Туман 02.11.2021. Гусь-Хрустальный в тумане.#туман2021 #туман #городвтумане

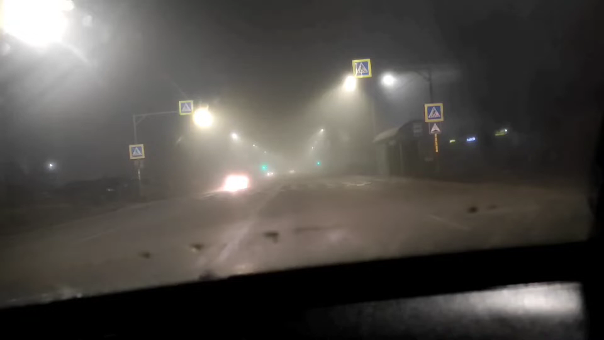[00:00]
город в дыму, просто весь в дыму, это не туман. Время около 3. А на улице пипец, туманище. Так называемое. Это дым от горящей свалки, скорее всего. Хотя запах гари вроде не ощущается.